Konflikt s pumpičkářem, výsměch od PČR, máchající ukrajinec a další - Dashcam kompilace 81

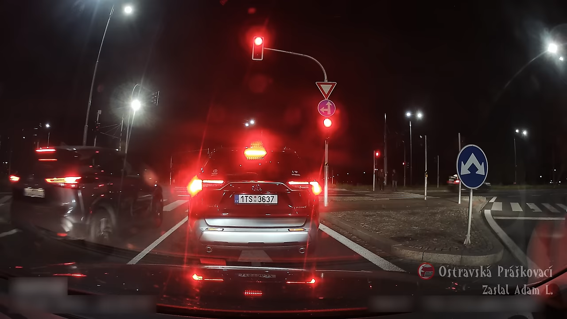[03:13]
Trošku líp si to načesovat a ani by nejel na červenou.